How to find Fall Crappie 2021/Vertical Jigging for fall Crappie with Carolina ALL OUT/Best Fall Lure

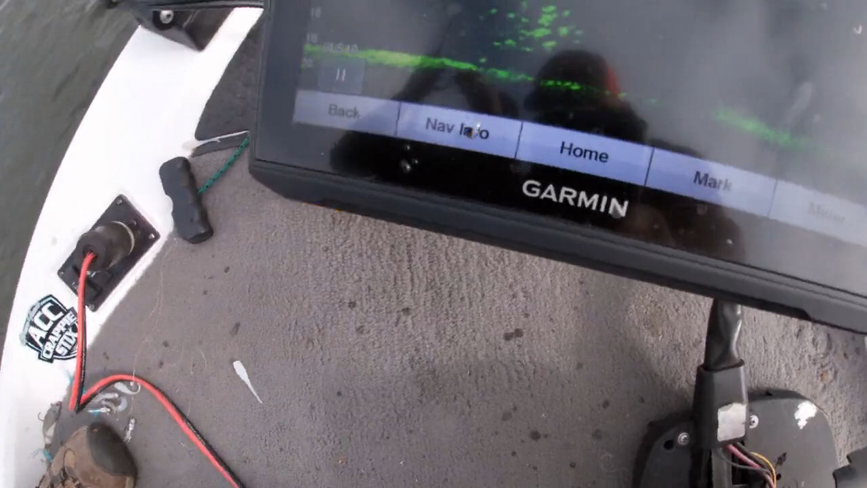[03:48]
Uh-huh. Pick it up, drop it right back in there. We're 5 feet straight in front of where that arrow is there. All right, you drop it right down on top of it. All right, there you go, right there. Let it go, let it go, let it go, let it go, let it go. Right, you in the fish there. You should get bit. I see them swiping it. Yeah, they bumped it, didn't they? Something going on down there. You jigging it?
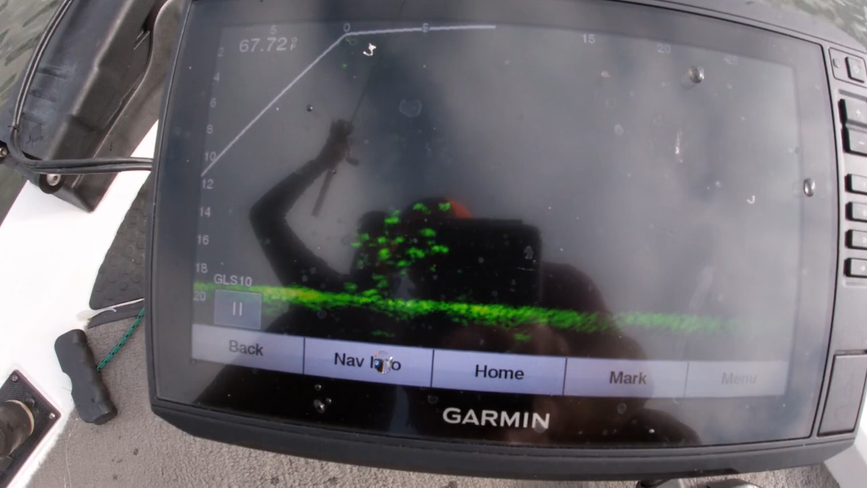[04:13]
Ooh, but, pulled too fast. Oh, let it go. There it goes back. Down, down, down. Right, you in them right there. Just twitch it, just barely twitch it. And sometimes you can just dead stick it.
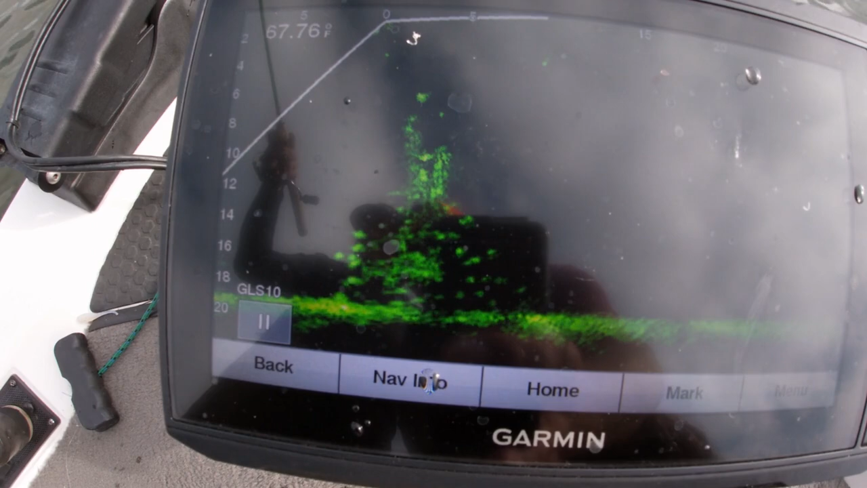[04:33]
Up around the top, man. Yep. You see how we've been fishing is how they've been moving around on the structure. Mm-hmm. Still nothing.